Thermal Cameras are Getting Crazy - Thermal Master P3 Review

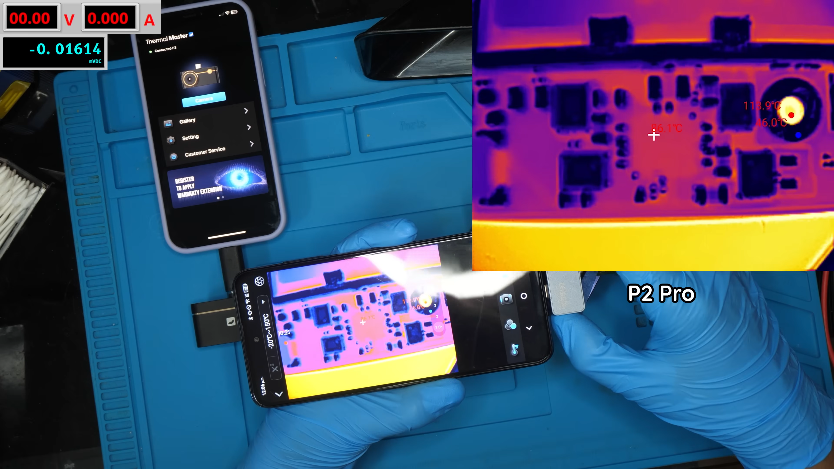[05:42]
if i go any closer here it's going to start getting blurry we've got like the whole soc in the frame there essentially so again if i go a little closer than the soc it's going to start getting blurry and if i take the macro lens off
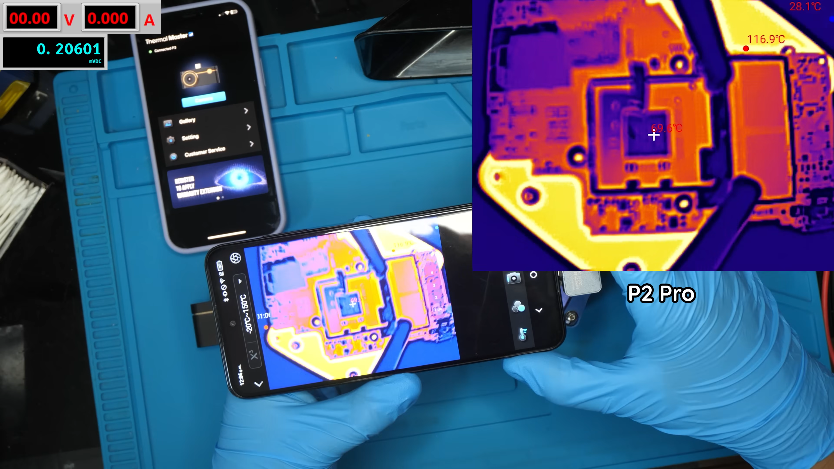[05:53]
On screen: max 116.9°C
this is about the focus distance i can go i mean like i can keep going farther back
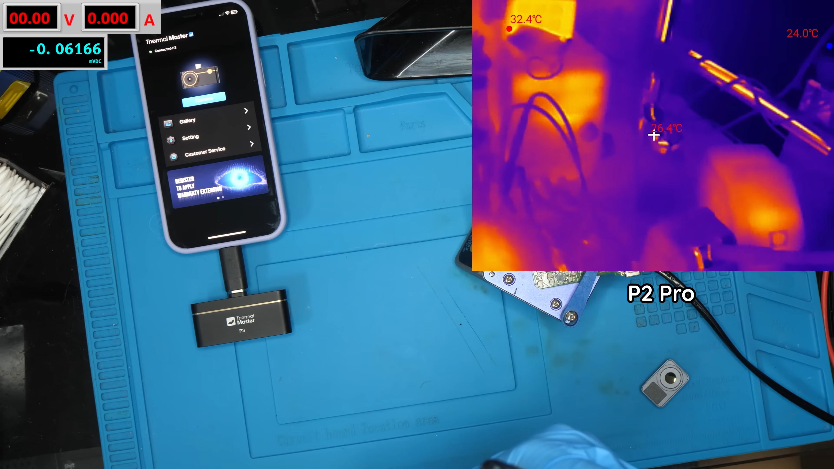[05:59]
you can see my power supply for my iron and my multimeter up here my screens and stuff so like without the macro lens it's sort of just like is somewhat in focus all the time
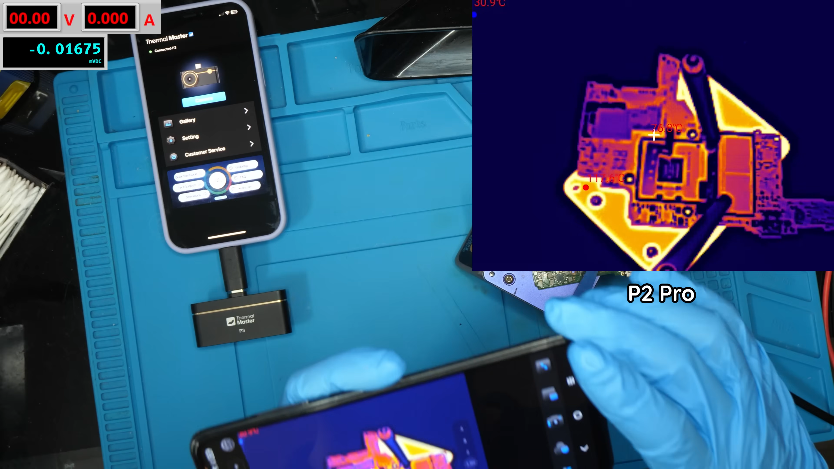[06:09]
but it's definitely not like in focus a ton and let's actually try enabling the software enhancement i don't know if that works okay it's very laggy on here i don't that might honestly just be my android phone so take that with a grain of salt i think that's just my crappy android phone doing its best to keep up but it does actually allow you to enable the software sort of like resolution enhancement if i turn that off that goes away you can see that looks like we can kind of zoom in a little bit digitally by pinching on the
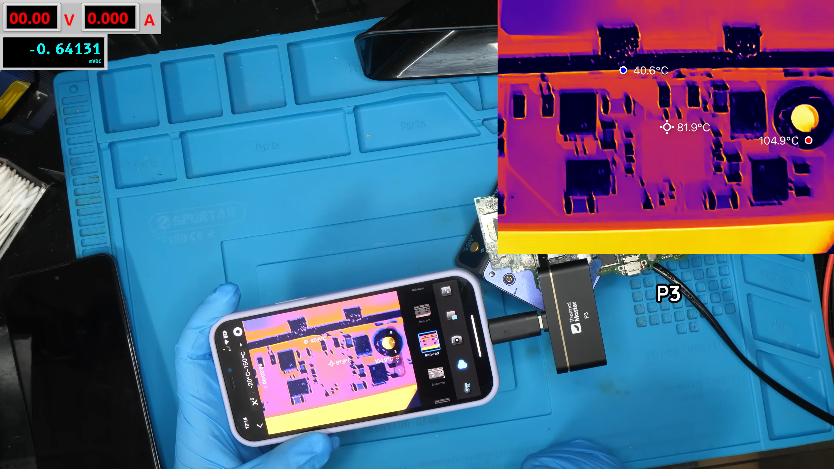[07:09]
On screen: spot 81.9°C
get this close i would say i'm about like a two finger width away from the pcb with the camera and let me check with the other one quick
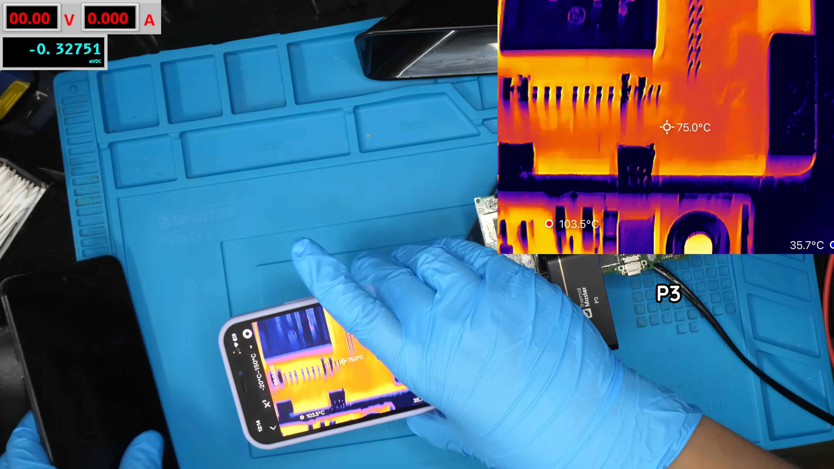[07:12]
On screen: spot 75.0°C
yeah about the same distance away to get the same like focus on the components so yeah you're definitely not going to be missing the macro lens with this because it definitely works just as well and zooming out here you can see it's a little bit more sharp because you can actually like turn the focus wheel to be
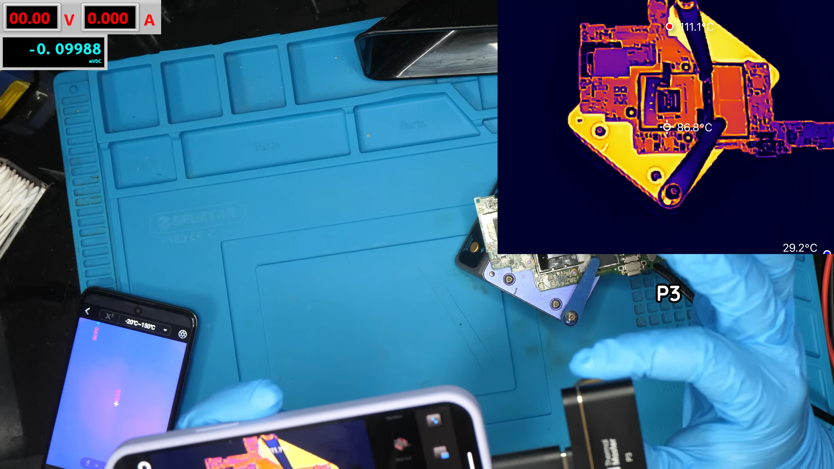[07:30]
like perfectly focused for the distance that you're you're pulling away from the board with this one you can kind of like adjust everything perfectly into focus it seems so it's just kind of like a different way of
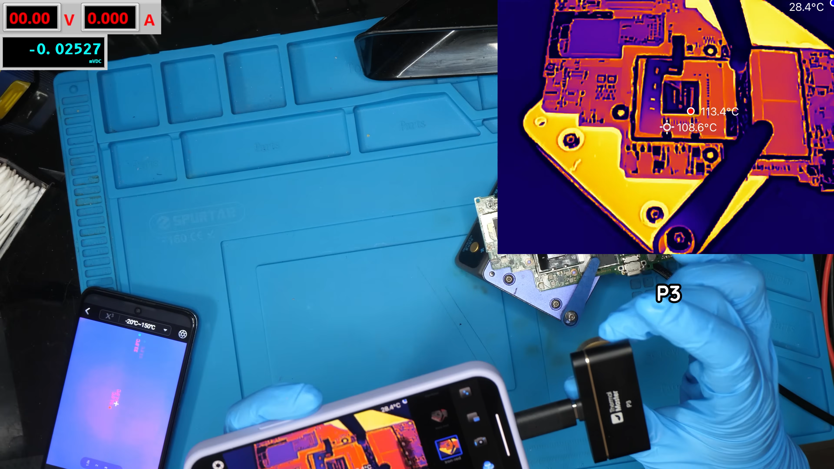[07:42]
On screen: min 108.6°C
doing things the little focus ring versus you know having a macro lens i can go like pretty far back you can see my xbox under
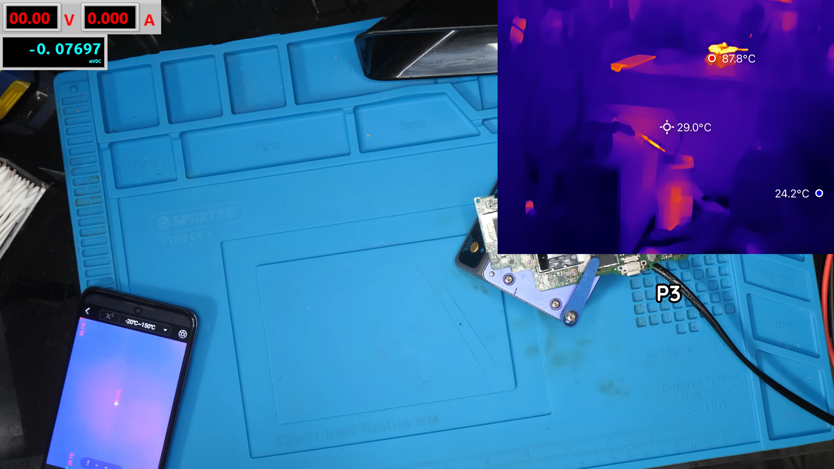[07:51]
On screen: spot 29.0°C
there and things will still stay in focus but you do have to sort of stay on top of the little focus ring as you get closer and closer to the devices you have to kind of keep adjusting the the focus wheel but it is nice that you can be in focus like in a mid-range point like this whereas with the p2 pro i'll just show you on this
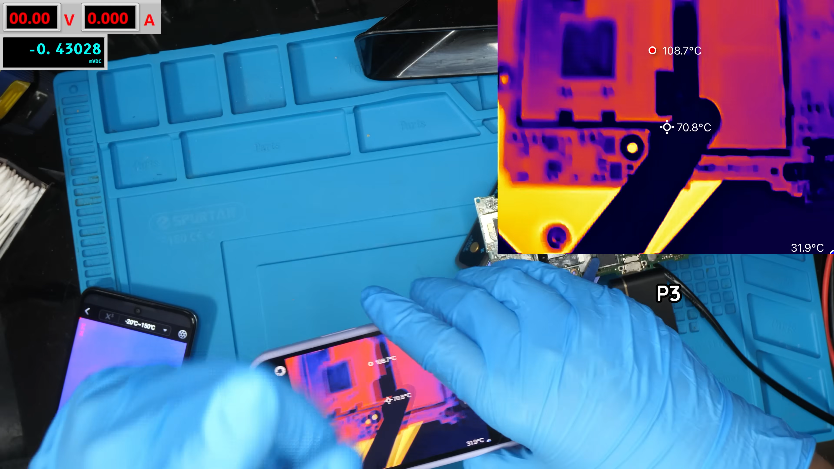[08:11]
On screen: spot 70.8°C, max 108.7°C
camera for a second here we can see you have the macro lens but if i take it
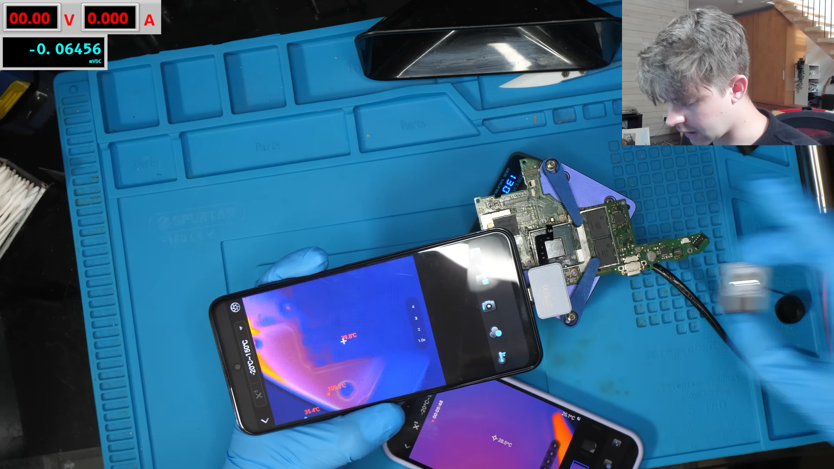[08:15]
off you know everything's out of focus for a while until about like here here it's like pretty blurry you don't get this like middle range focus area you you can only be like super close or you know farther away and then there you go we're in focus again so you don't have like the range in between which you kind of do get actually when you're using this because of that focus wheel we can always just adjust no matter how far away from the device we are so yeah something to take into account
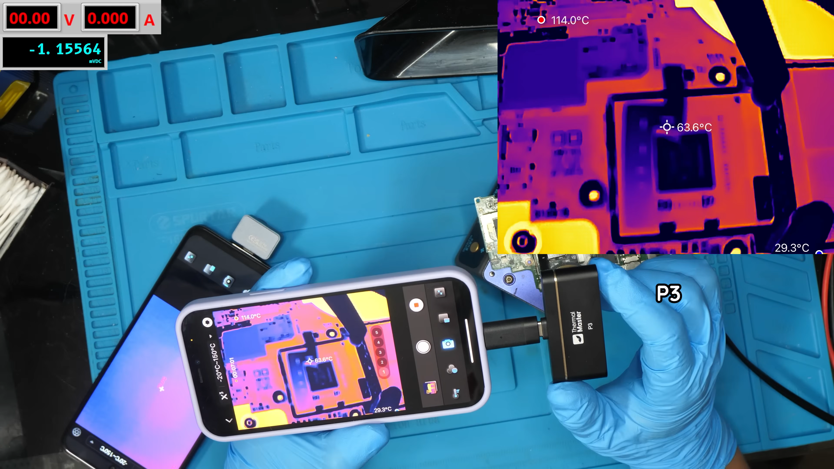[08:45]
On screen: spot 63.6°C, max 114.0°C, min 29.3°C
i would say i actually do prefer this like focus ring as opposed to the macro lens because i'm always having to grab the macro lens and it's magnetic so it always like picks up screws
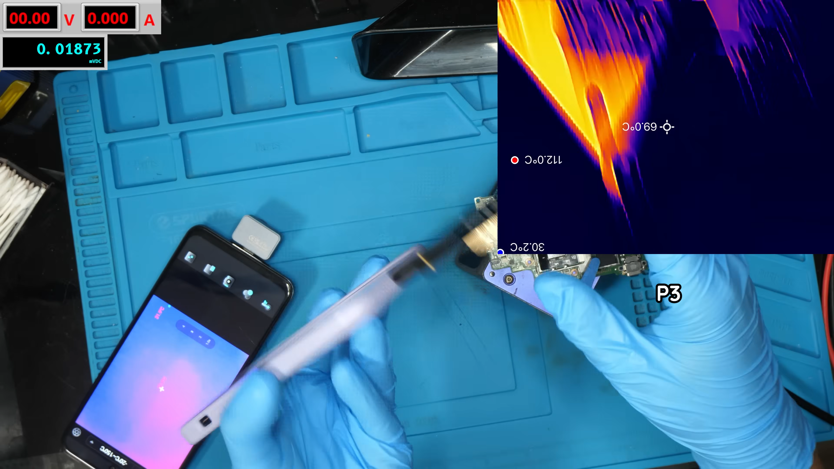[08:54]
On screen: spot 69.0°C
so i do kind of like the focus ring over the macro lens to be honest it is a little bit more of a chore i would say but if i'm being honest like i'm not really ever going to adjust the focus like past about you know here maybe which is just like two tiny turns away focus wise it's not like i'm having to crank the thing a ton in between here and here it's just like two turns i would say most of the time i'm going to be using it like this like fully zoomed in
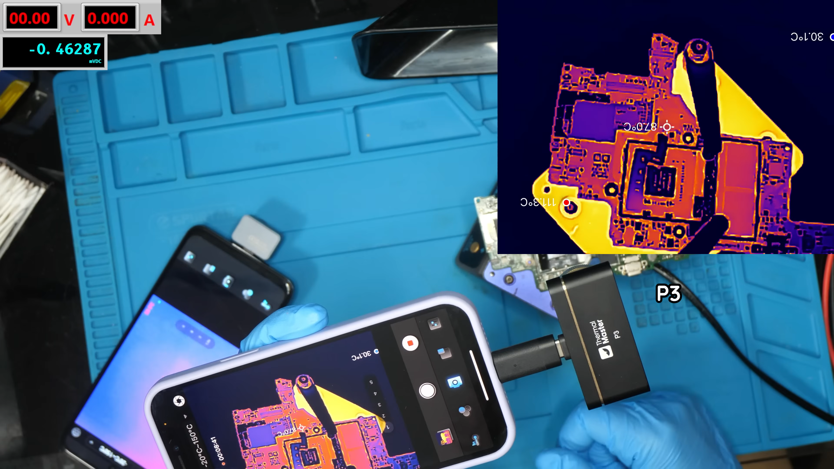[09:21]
you know unless i'm looking for like a larger heat spot on the on the board and i'll be zoomed out a little bit more so anyways i also did just want to mention that i just realized you